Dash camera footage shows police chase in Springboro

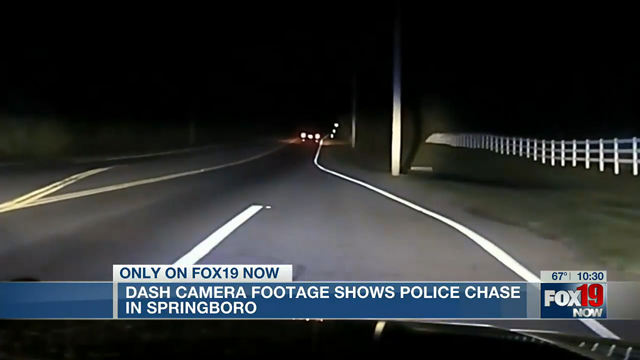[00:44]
Officer reports seeing sparks coming from the underside of the vehicle, which might explain why McKinley was only going about 20 to 25 miles per hour throughout the rest of this chase,